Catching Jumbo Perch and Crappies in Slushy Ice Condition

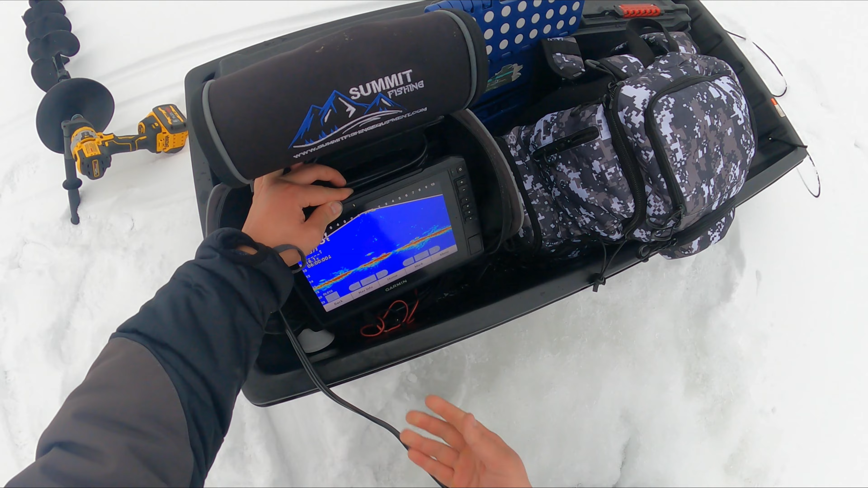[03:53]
Oh, we got some fish here, guys. First hole I popped. Ooh, something's coming fast. Ooh, it's a crappie. It has to be a crappie, guys. Yep, crappie.
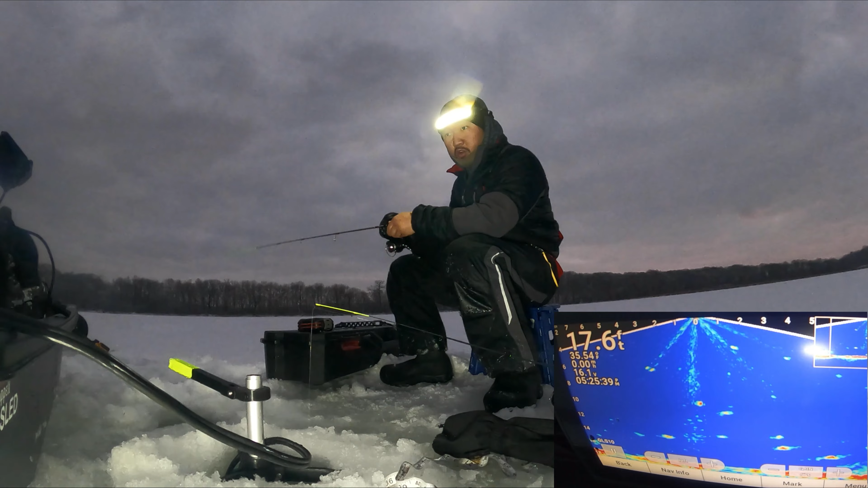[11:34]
Oh, look, he's coming fast. Oh. Oh my goodness. On! Pinhead! Oh, he came back for the pinhead. Is it a good one? Oh, it's a decent one. The way how it fights, it's a decent one. You? Oh, it's a keeper, guys. Oof.